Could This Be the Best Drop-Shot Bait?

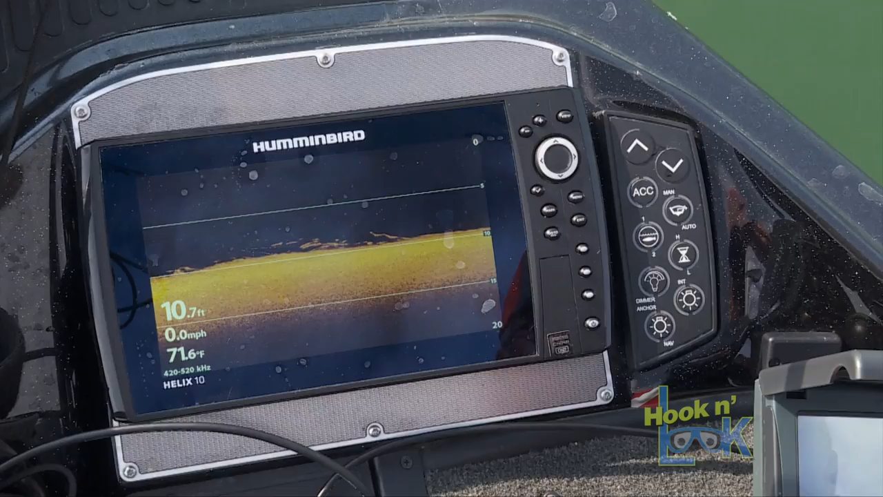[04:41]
On screen: depth 10.7 ft, water 71.6°F, speed 0.0 mph
Here they are. That doesn't tell you what they are. The AquaView tells you I'm looking at a heck of a nice school of perch.